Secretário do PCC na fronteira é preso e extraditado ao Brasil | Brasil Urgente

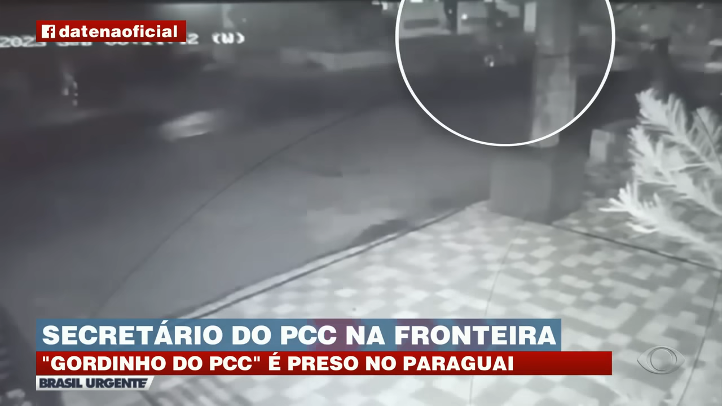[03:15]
Esta casa, onde moram duas juízas em Pedro Rua Cabalheiro, foi atacada a tiros durante a noite. As magistradas não se feriram.